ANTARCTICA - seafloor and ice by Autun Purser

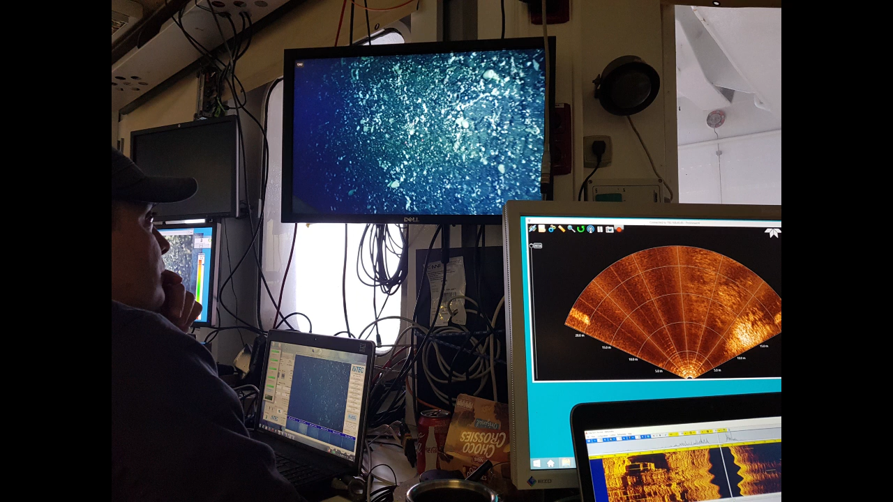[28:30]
So here we have again the workstation where I can see the forward looking, the thing that's like a, looks like a fan is actually my forward looking sonar, so I can tell if I'm going to crash into something. You can see the sort of coke and stuff we live on when we're doing this.